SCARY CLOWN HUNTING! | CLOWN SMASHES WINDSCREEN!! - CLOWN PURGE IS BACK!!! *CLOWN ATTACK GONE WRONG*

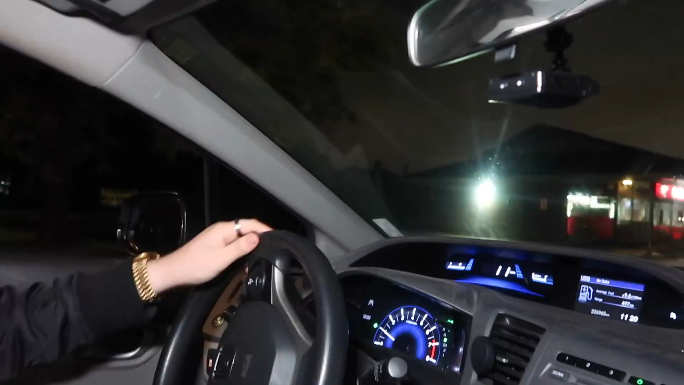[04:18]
Well, yeah. Like the lights are on, but it's closed. Is empty? Yeah, no one's here. Here, turn off the light. Okay, it's just hard for me to see. Okay, hold up.
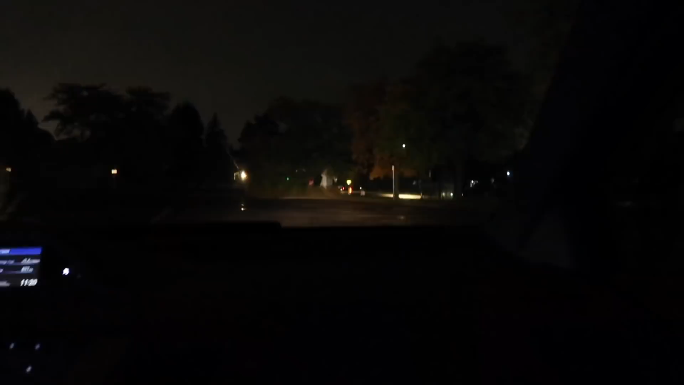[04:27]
Okay, let's see anything in here.
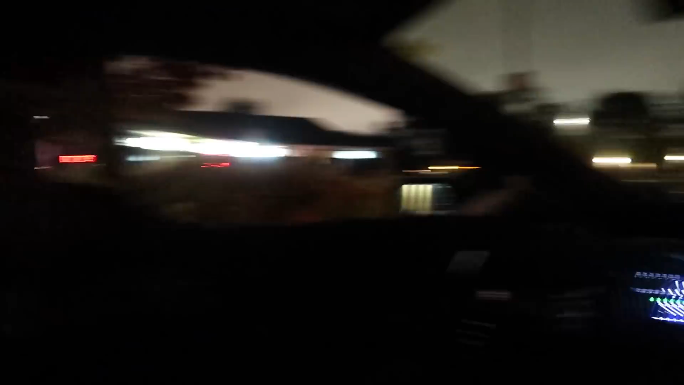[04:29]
Yeah, it's so dark. So there's nothing here, I don't think.
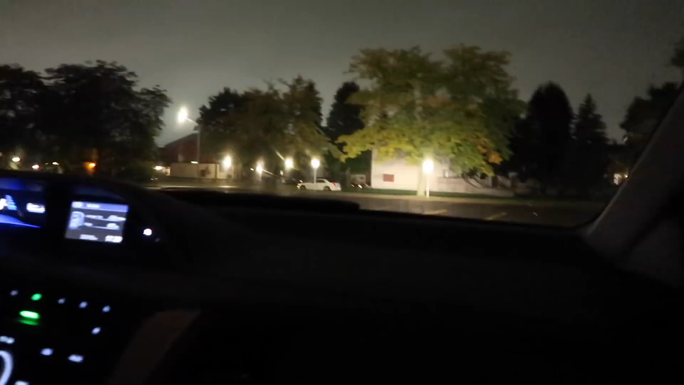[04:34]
What about that white car right there? It's been here for like a good minute. Which one? This one right here.
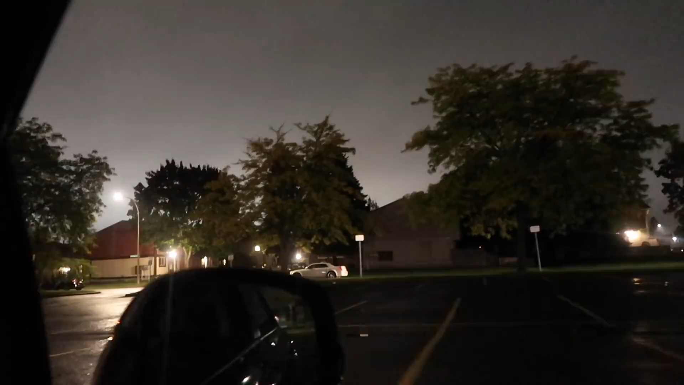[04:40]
No, okay. Okay, I'm gonna go behind the plaza. You think behind the plaza is a good place?
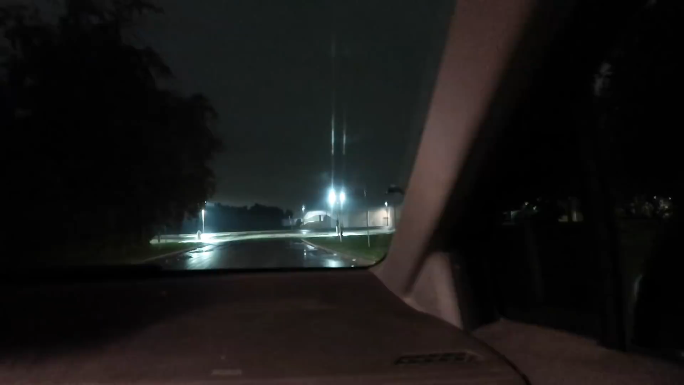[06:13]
Oh no. Scary. Guys, look at this. I don't know if you guys remember this parking lot. Bro, this is the same parking lot. Yo, this is the same parking lot. I did the Siri videos.
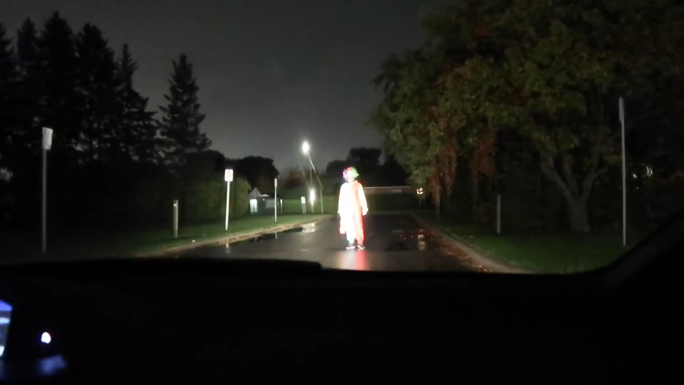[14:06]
He's looking at you like that. What? Yo. He's coming.
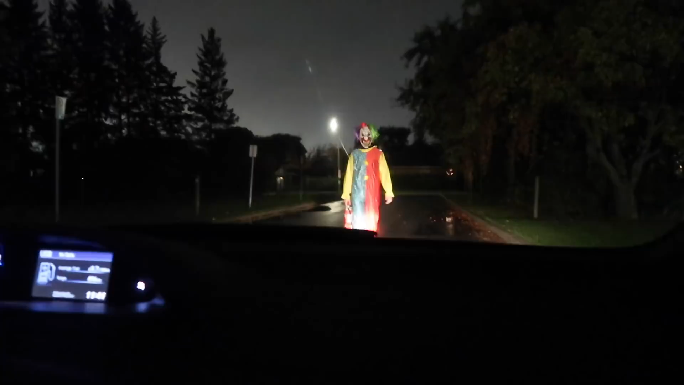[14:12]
Bro. What is this dude? What do? I don't know. Bro. Is it running over? Bro. Yo, what are you supposed to do? Yo.